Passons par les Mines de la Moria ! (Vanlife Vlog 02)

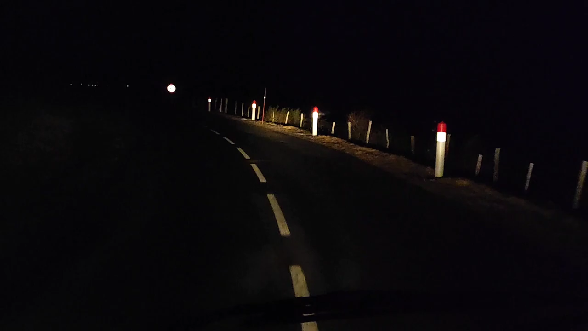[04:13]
Bon, je ne vous cache pas que moi qui ne suis pas familiarisé encore avec la conduite des gros gabarits, des camping-cars, parce que celui-là est vraiment grand. Non seulement je suis sur des routes de campagne, ensuite, aujourd'hui, il y a beaucoup, beaucoup de vent. Alors, je sens mon truc, le vent qui tape sur le côté et qui me dévie à moitié mon chemin. Et ensuite, comme si ça ne suffisait pas, il fait nuit, bien sûr. Voilà, c'est parfait pour conduire. Et il y a de la neige. Voilà.